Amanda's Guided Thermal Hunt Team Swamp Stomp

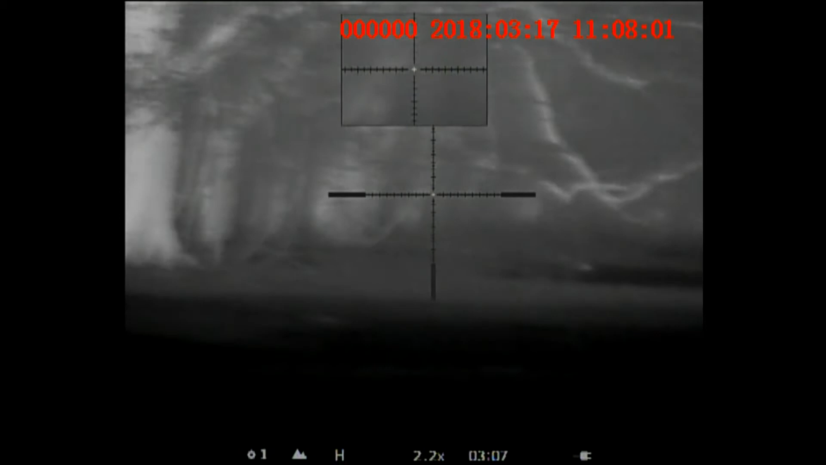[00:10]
She laid that sumbitch out. Yeah. All right, cool. Keep looking to the left.
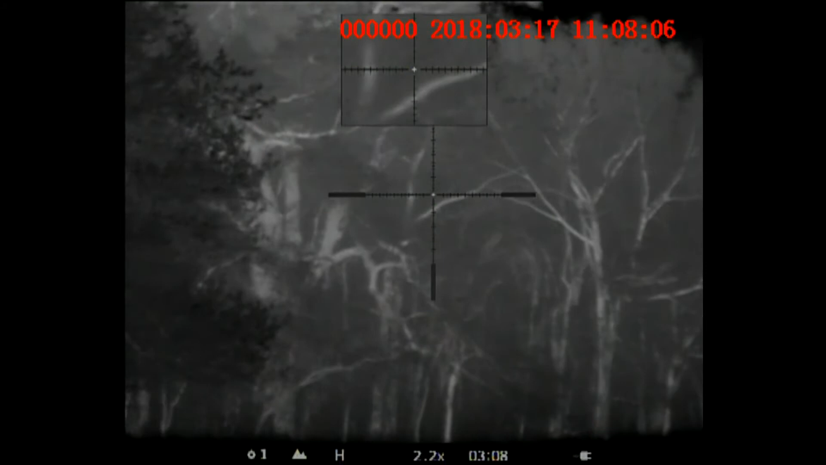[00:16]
There's a whole herd of them in there.
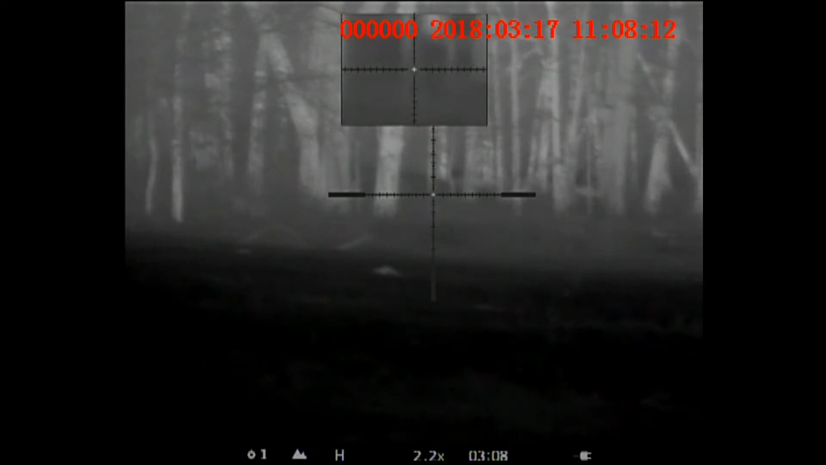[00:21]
And I hit that second one and rolled his butt up, too. I got two, Dad? Yeah. Oh, there's one more, one more. It's running.